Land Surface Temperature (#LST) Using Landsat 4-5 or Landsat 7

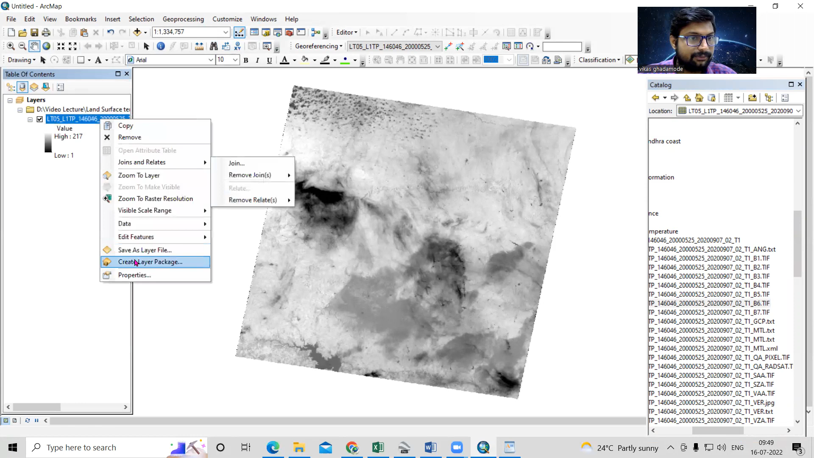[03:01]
if i'll zoom it here you will able to see this is the band number six and the resolution also we can able to check from here